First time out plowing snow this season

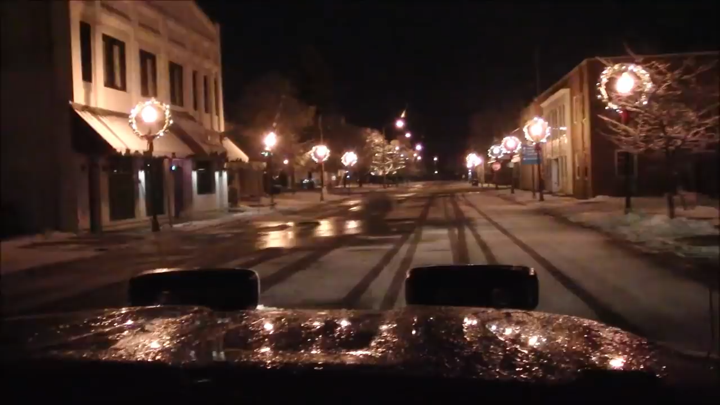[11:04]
Looking at that sidewalk, there's only a skiff of snow on it, so I am not shoveling it because otherwise they will get mad.